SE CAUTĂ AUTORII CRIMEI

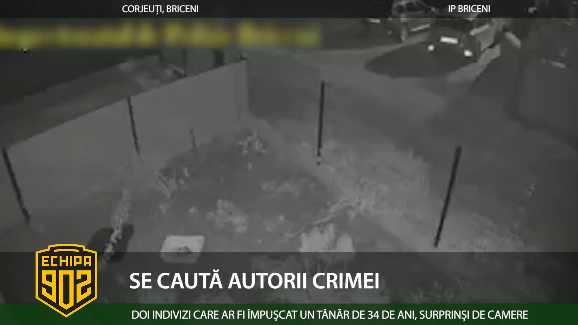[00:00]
Ies la iveală noi detalii de la crima comisă în satul Corjeuț, Raionul Briceni. Poliția a identificat doi indivizi suspectați că ar fi tras dintr-o armă în bărbatul de 34 de ani. Oamenii lege au pus la dispoziție o secvență video în care se văd două persoane mergând noapte pe o stradă din apropierea casei decedatului, unde unul dintre ei avea în mână un obiect alungit, învălucit, într-o pătură. Forțele de ordine nu exclud versiunea că individul avea în mână arma de foc cu care a fost comisă crima.